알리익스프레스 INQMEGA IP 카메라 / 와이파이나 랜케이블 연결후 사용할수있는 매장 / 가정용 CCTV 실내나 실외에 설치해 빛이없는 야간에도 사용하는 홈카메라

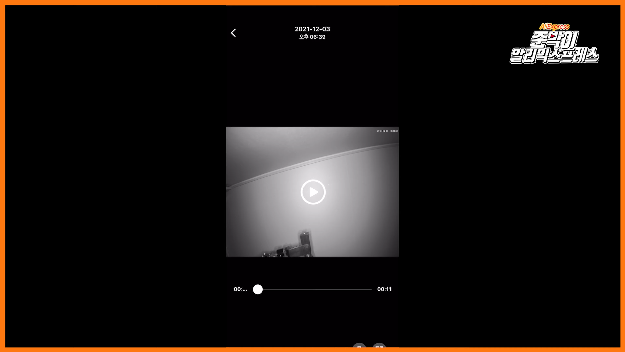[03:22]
실시간 화면은 인터넷 속도에 따라 SD 화질과 HD 화질로 변경할 수 있습니다
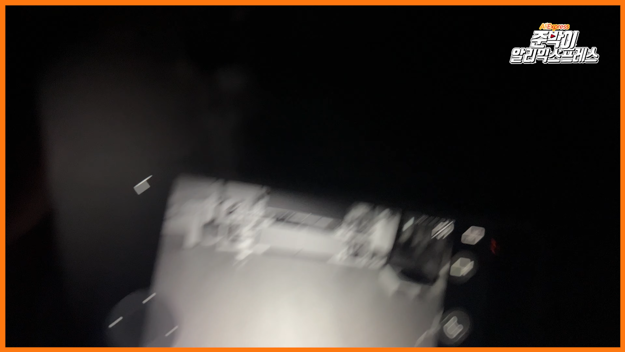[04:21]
자동 추적 기능으로 움직임이 감지되면 카메라 시야에서 사라질 때까지 추적할 수 있습니다
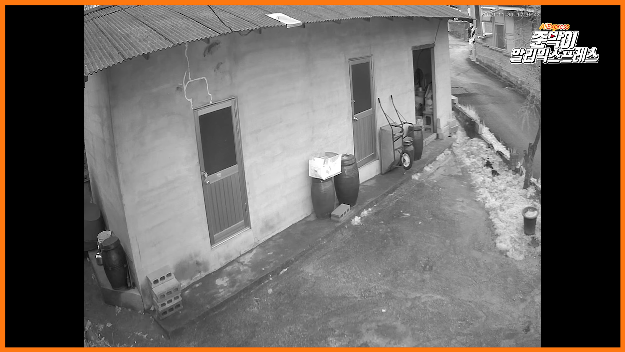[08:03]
가로등이 없어 야간에 어두운 곳인데도 이렇게 볼 수 있었습니다